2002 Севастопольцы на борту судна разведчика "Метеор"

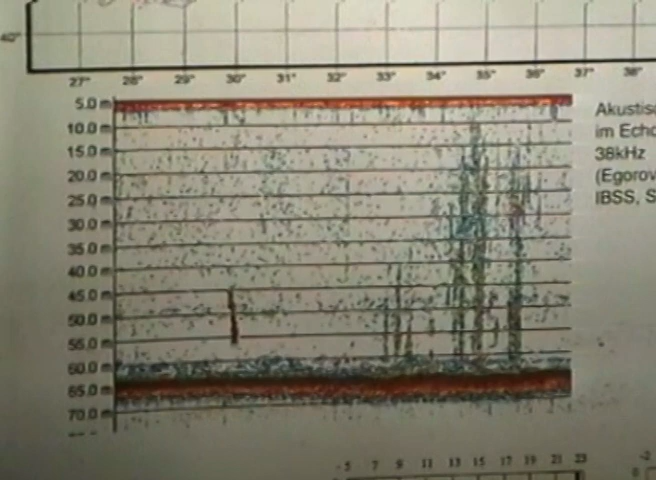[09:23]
And our colleagues at the Kovalevsky Institute, they can show us this on the map like that.
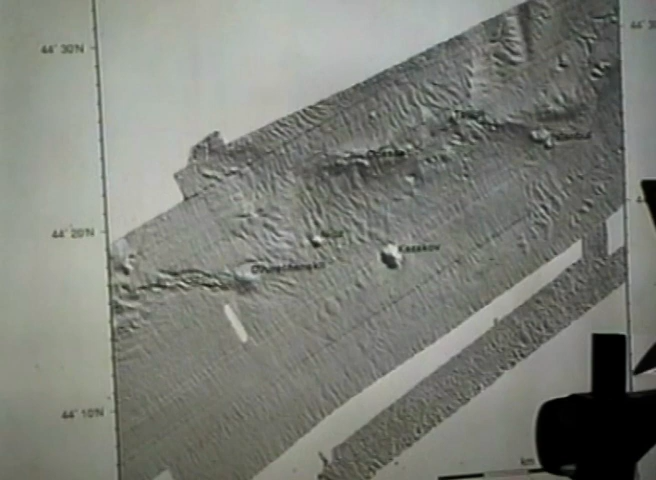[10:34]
на которой видны вот, в виде возвышенности грязевые вулканы, находящиеся на дне моря,
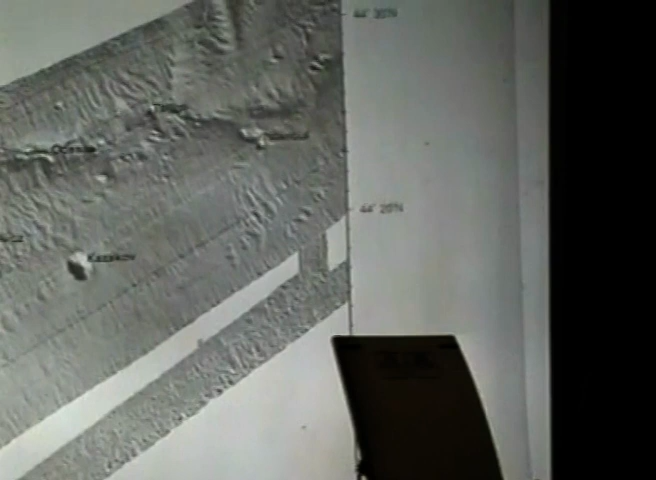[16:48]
модель или механизм работы вот этих грязевых вулканов. Надеемся, что это удастся вот за оставшуюся часть экспедиции.